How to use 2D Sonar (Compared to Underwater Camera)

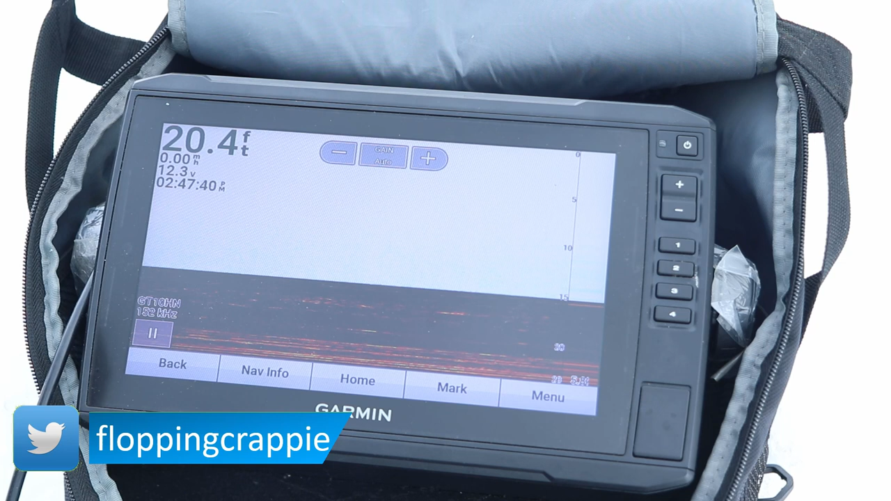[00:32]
On screen: depth 20.4 ft
The reason it looks like it's thick red lines is because we were actually over a brush pile. And to kind of help clear this up, the first thing I want to do is go to my beam width.
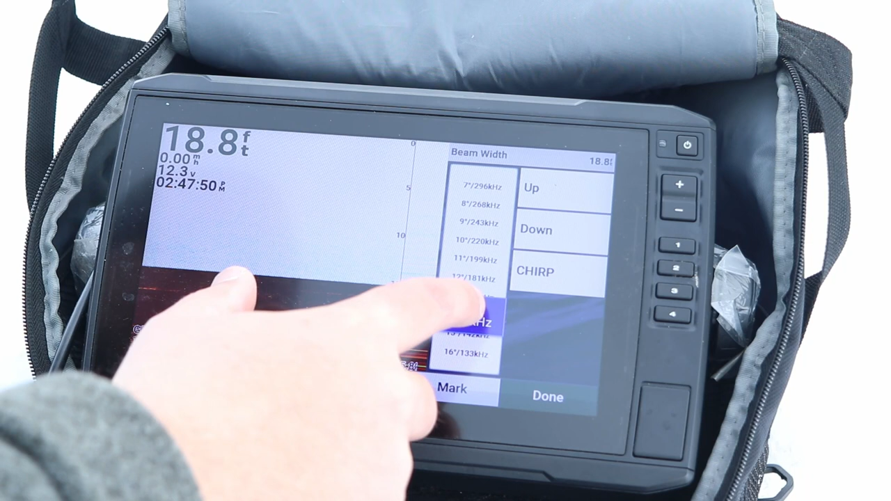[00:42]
On screen: depth 18.8 ft
And I want to make this as narrow as possible. So it's not taking in all of the brush pile.
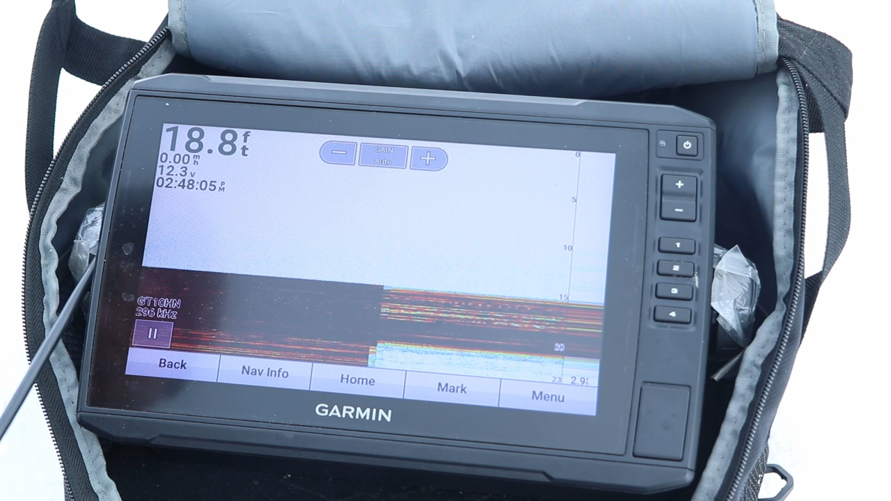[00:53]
On screen: depth 18.8 ft
It's only taking in the small portion that this transducer is hovering over. There's a ton of fish down there, because I've already caught a couple.
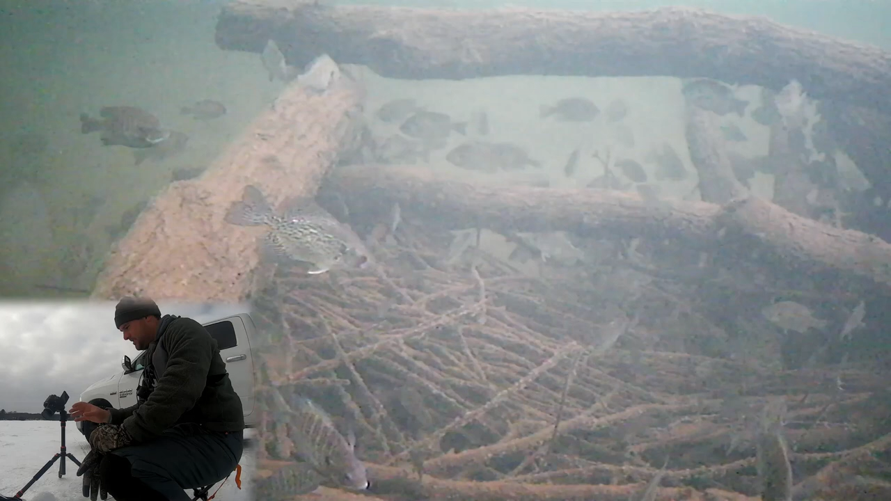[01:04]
The trick is going to be pulling them out of the brush pile.
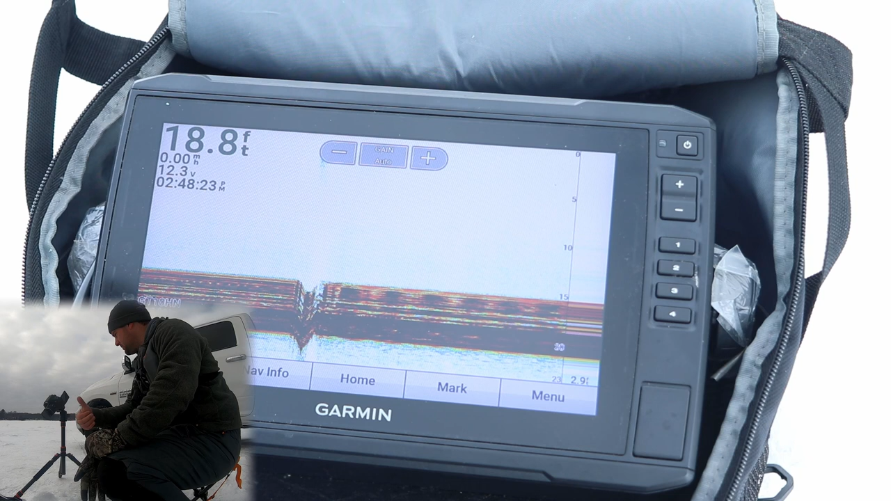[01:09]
On screen: depth 18.8 ft
It's super cold right now. It's about negative 2, negative 3. And I need this little scooper.
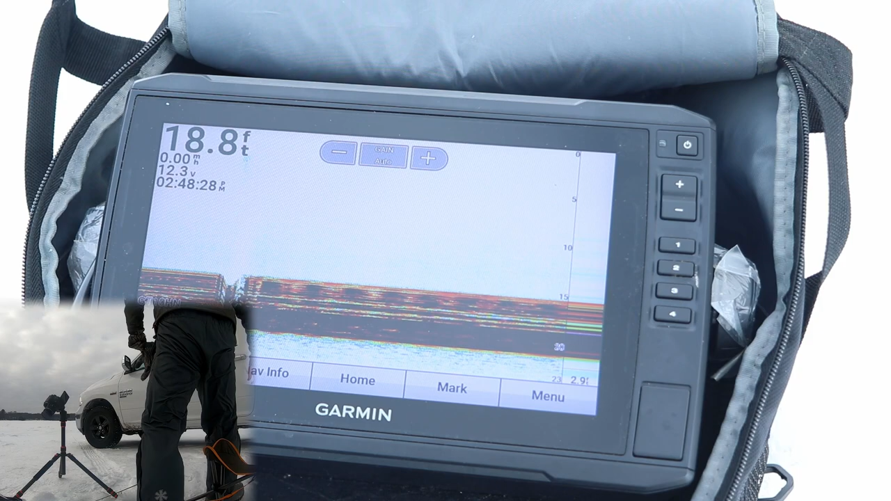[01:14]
On screen: depth 18.8 ft
It's super cold, so it's going to be a little bit tricky to pull them out of the brush pile. But there's a mixture of crappie and bluegill down there. Whenever you're trying to vertical jig underneath your transducer, you want to have a narrow cone angle.
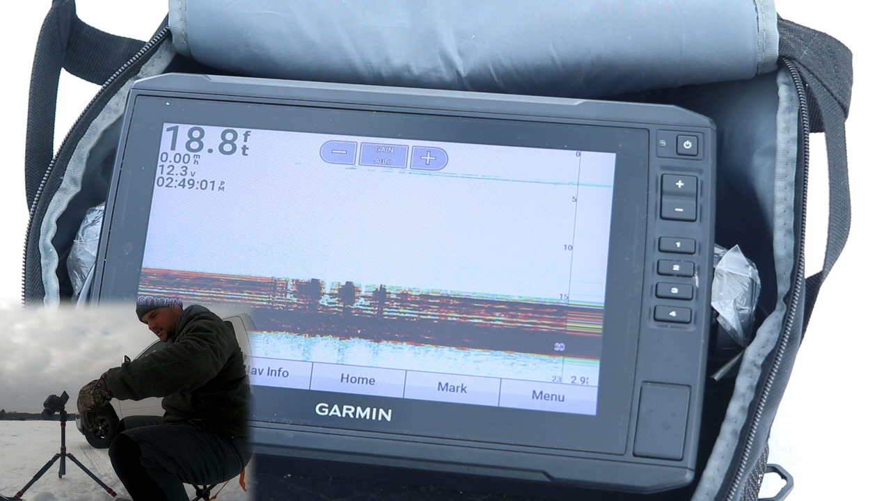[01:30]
On screen: depth 18.8 ft
Unless you're in shallow water, you can see it falling down.
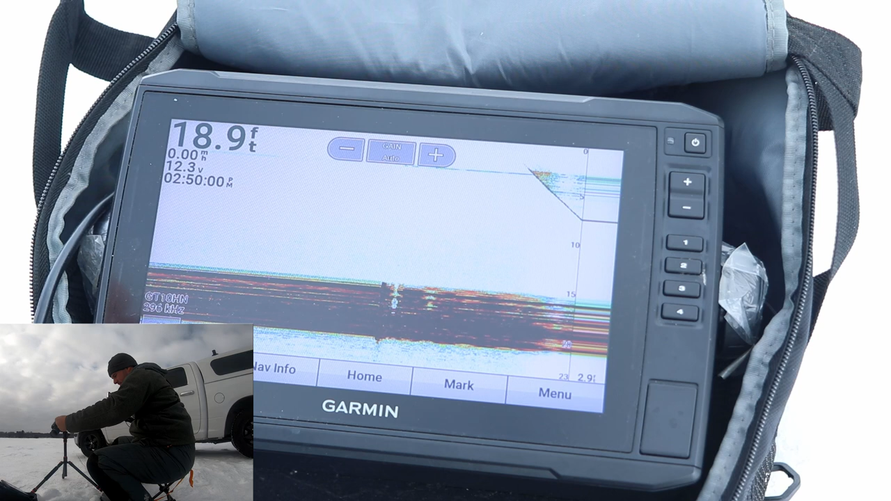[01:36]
On screen: depth 18.9 ft
Hopefully, we have some fish popping up. Oh, there's some marks. Now, it's a super narrow cone angle, so remember, these fish have to be directly below it to get marked. You can see a bunch of fish coming up. So you can get one to bite. The main difference in using the narrow versus a wide cone angle, when you're fishing in deeper water, that cone beam, even though it's narrow, still has a big chunk of the bottom shelling.
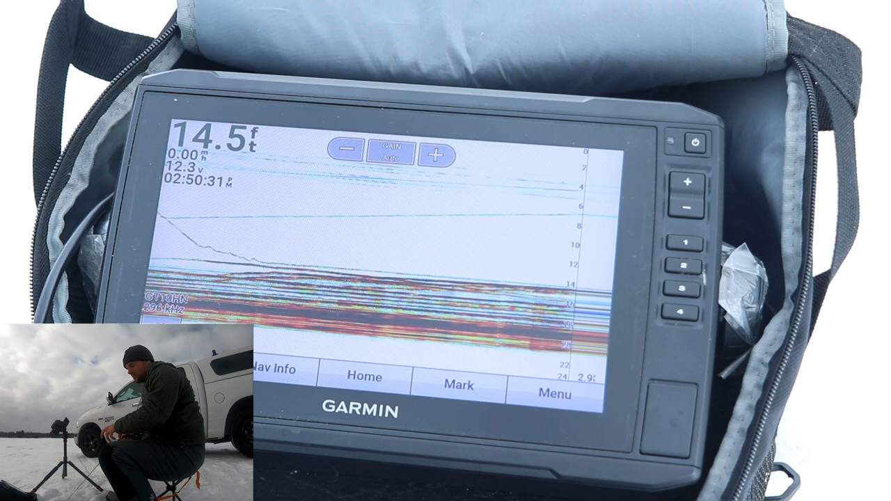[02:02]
On screen: depth 14.5 ft
Versus if you're in only 5, 6, 7 feet of water, you might only be seeing less than a foot. So just a rule of thumb, when you're in deeper water, especially if you're ice fishing, you want to set this on a lower cone angle or a higher frequency. It's going to take in less water or less area in the water column. If you notice in the bottom right corner of the screen, it shows 2.7 feet.
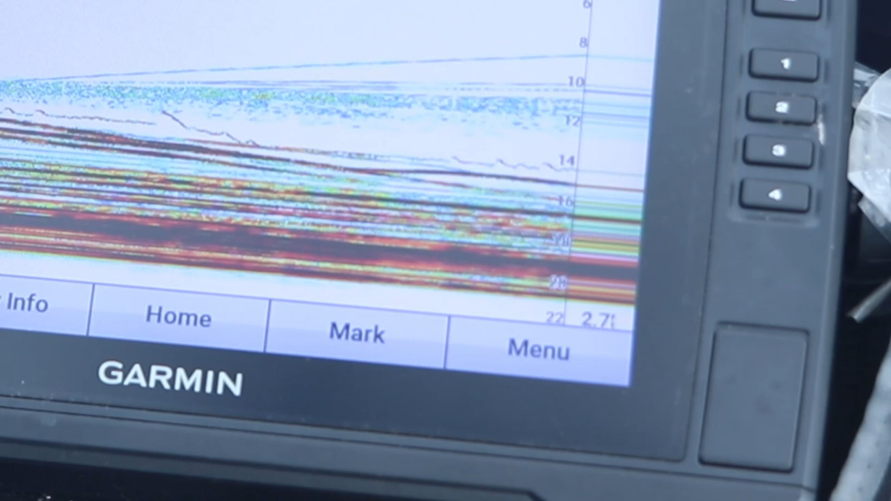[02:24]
That is the diameter of the cone that is reading on the lake bottom. So it's showing 2.7 feet of the lake bottom currently in 18 feet of water. When you're fishing in shallow water, you want to use a wider cone. Because if you use such a narrow cone in, let's say, 7 or 8 feet of water, the cone is too small for you to actually see your bait below the transducer. And you're not actually going to be able to see any fish. In that circumstance, you want to use a wider cone in shallow water. I will say less than 8 feet.
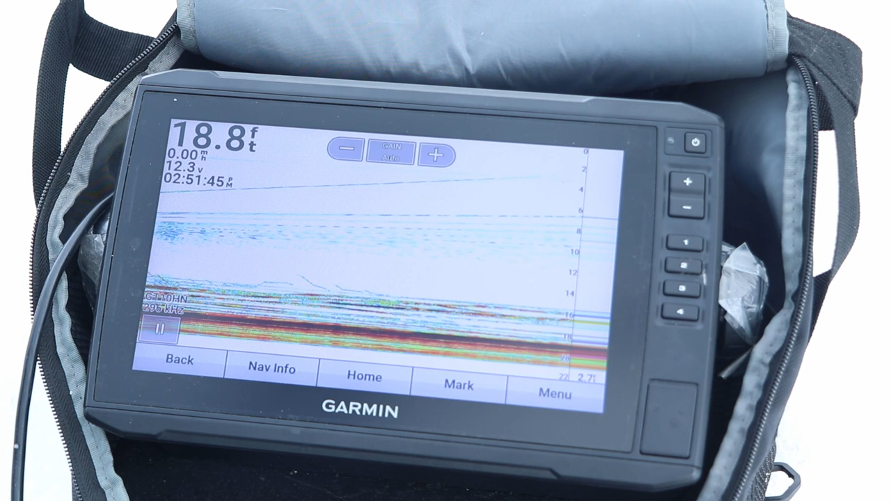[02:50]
On screen: depth 18.8 ft
But typically when you're ice fishing like this, narrow cone angle in 15, 20 plus foot of water, you're going to be able to see your jig really well. And you're going to be able to see the fish come up and hit the jig.